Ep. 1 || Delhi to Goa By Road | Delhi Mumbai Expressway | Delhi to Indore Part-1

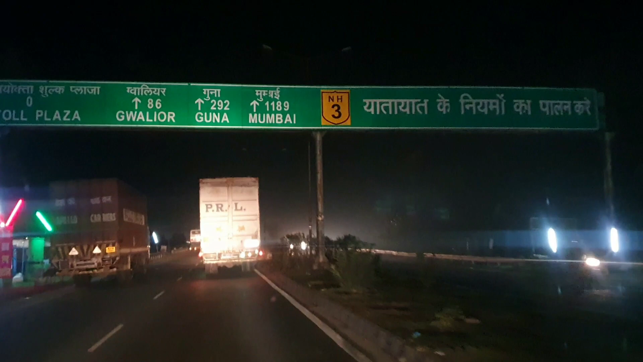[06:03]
तो अभी हम आ गया हिंदोर हाइवे पर तो ग्वालेर जो यहां से बच्चा हुआ है वो आराउंड 86 किलोमेटर है लगबन तो मैं आपको बता देती हूँ जहां ग्वालेर तक
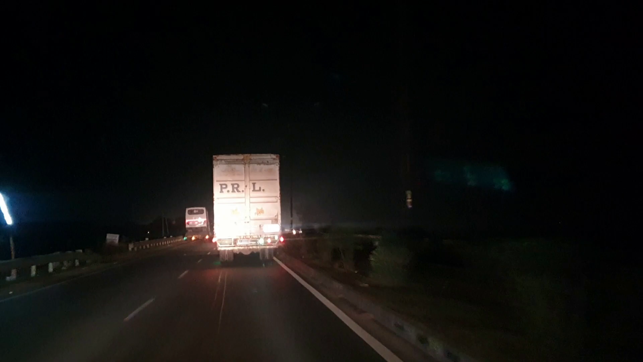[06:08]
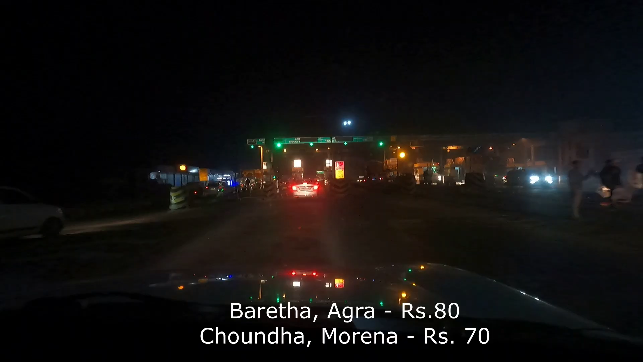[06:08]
पहुंचने के लिए हमारे जो टोटल टोल टेक्सिस डिड़क्ट हुए थे वो दो टोल टेक्सिस हमने पे किये थे जिसमें से
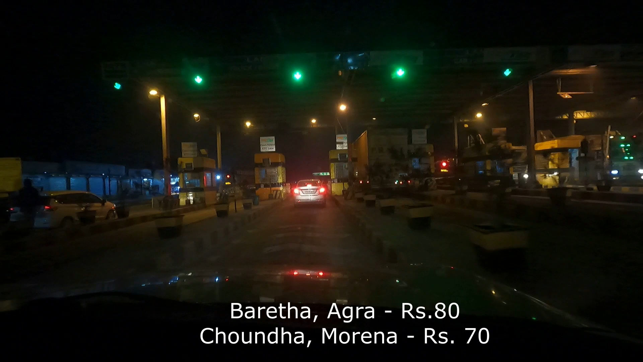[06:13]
पहले का आमाउंट 80 रुपी था और दूसरा जो हमने पे किया था वो 70 रुपीज के आराउं�